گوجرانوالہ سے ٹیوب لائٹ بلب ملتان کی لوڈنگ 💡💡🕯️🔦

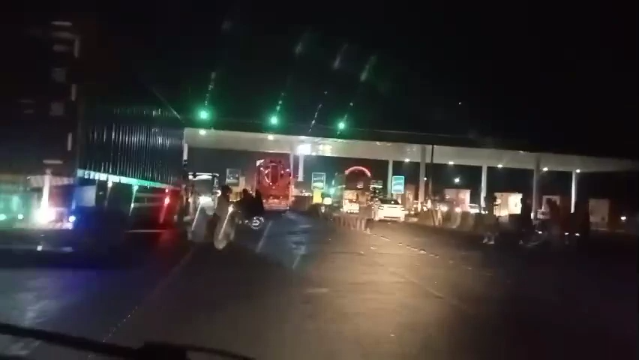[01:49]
इंदे को थोड़ा ज्यादा अगू थी तलवी साइड से जड़ा है ना सियालकोट रोड,
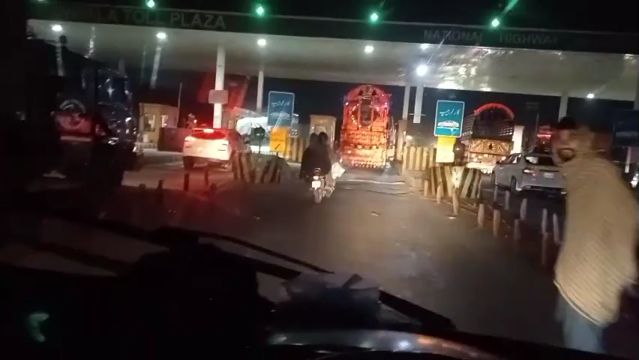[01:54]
तलू सियालकोट रोड एक कमोकी का टूल प्लाजा।
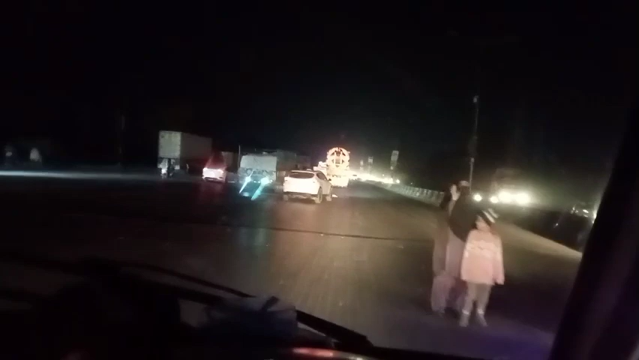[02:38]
कोई कितना घूमते तो कोई कितना घूमते।
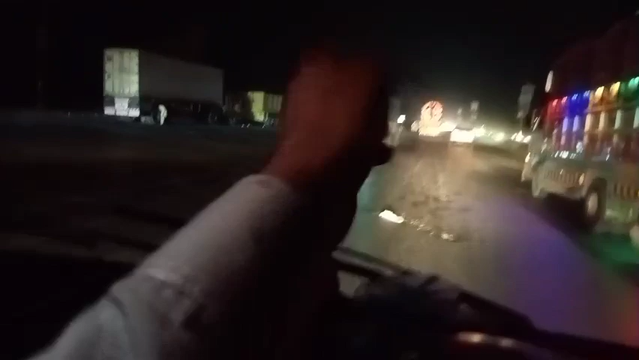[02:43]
ओ सामने कट इतों सीधा सियालकोट 80-85 किलोमीटर,
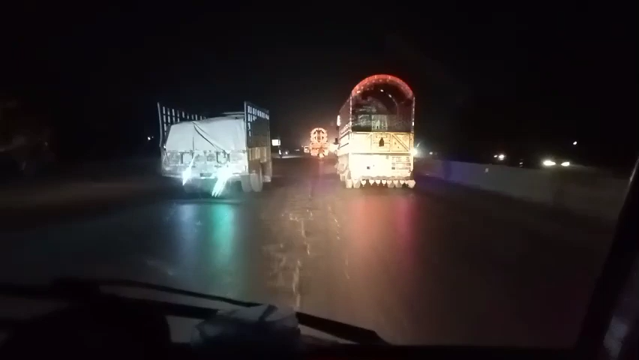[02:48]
असा जुड़े पे इतों फिर काला शाह काकू इंटरचेंज उत्ते चढ़सू,
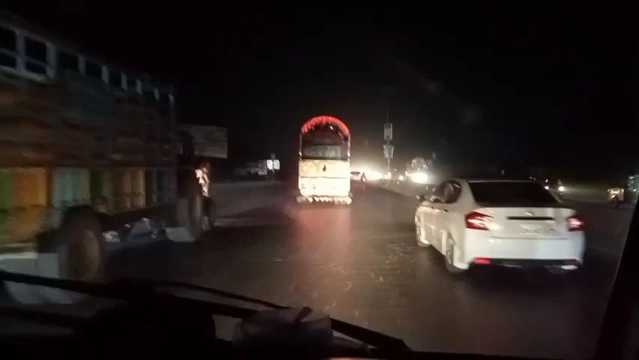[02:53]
ठोकर न्याज बेग से तले लासू रस्ते निबड़सू।
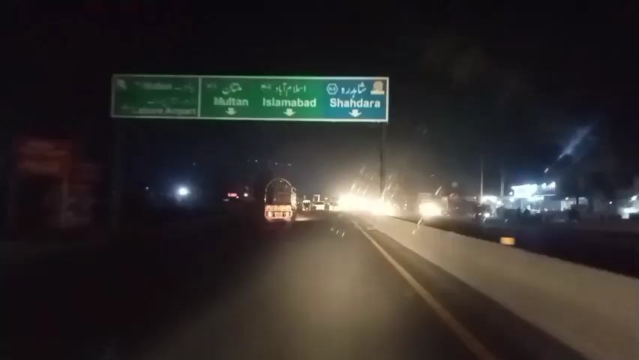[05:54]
शालकोट ते काला शाह काकू एक क्रॉस करके दे से सामने मोटरवे सी
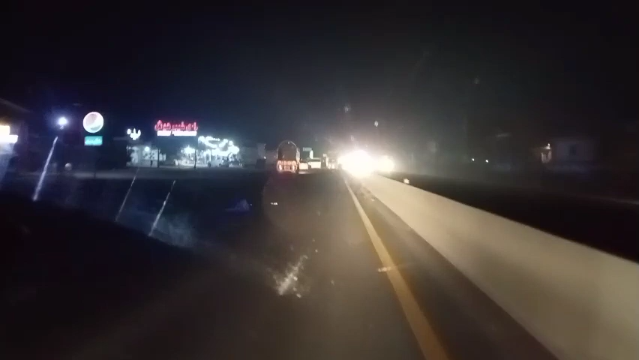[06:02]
पैक वाली इथा और चढ़ दे ते सीधा थुक रहे थे ए शालकोट वाला मोड़
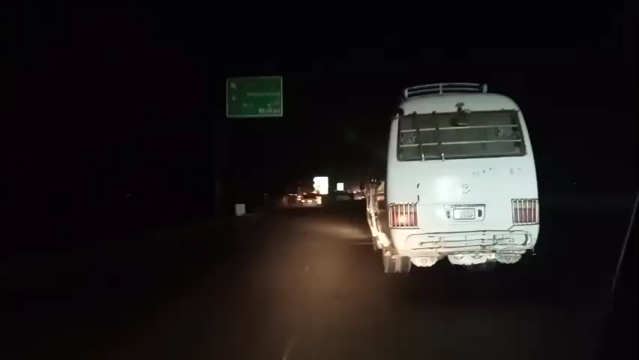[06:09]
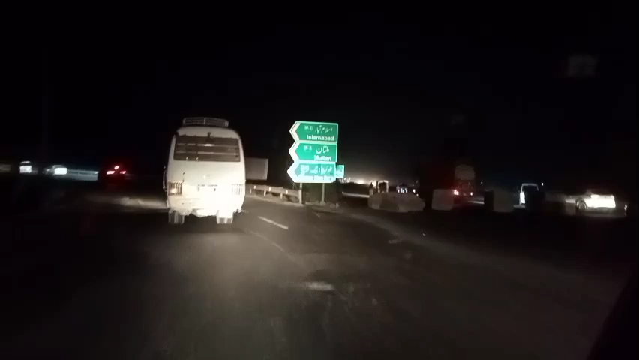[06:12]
सही मुल्तान लाहौर ठोकर न्याज बेग वाला इंटरचेंज वो रोड बंद की थी खड़ा लाहौर वाली पता नहीं क्या वजह चलो
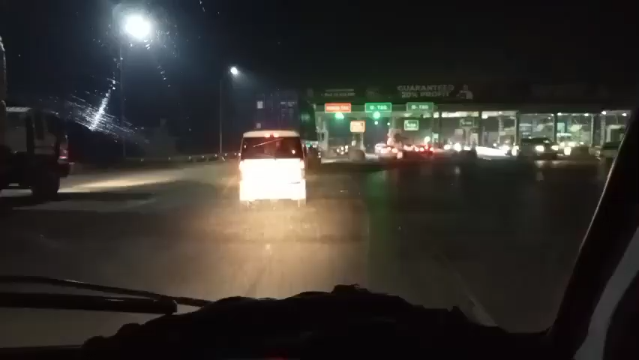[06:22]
चलो जी ए काला शाह काकू वाला टूल प्लाजा इतों गहने कार्ड इंट्री दा ते अगू ठोकर वाली जा तू लै वैसे बगैर इंट्री दे
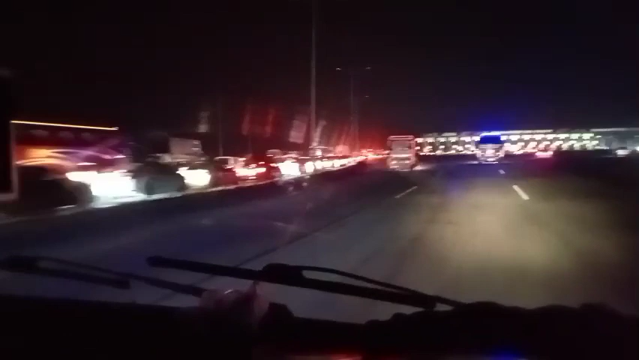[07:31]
इतनी लंबी लाइन लगी खड़ी है सोचो आप चौथे डबल टॉप है जैसे स्पीड सारी चेक करो तो हूने की भी चेक करो क्या बात है भाई हाँ असा कि लाऊ असा इन पिछु शाहजोर के पिछु ले ठीक डन थी गया ये सी
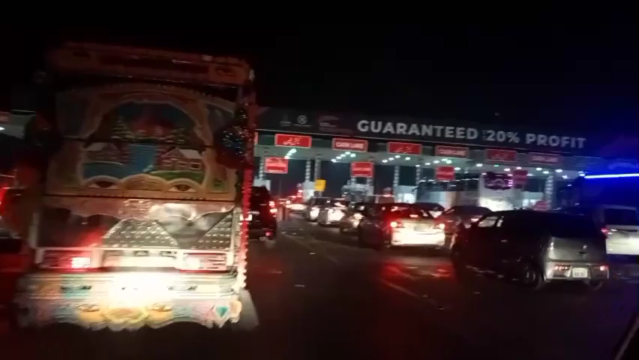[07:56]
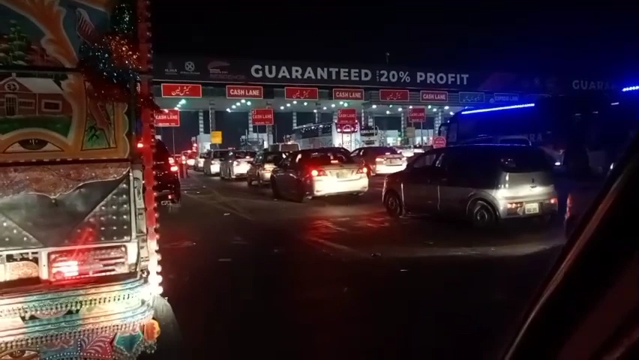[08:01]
क्या है एक्सप्रेस लैन कैश कैश लैन कैश लैन एक्सप्रेस लैन मतलब बड़िया गड्डिया नहीं परू लैन है और लैन है कोई समझ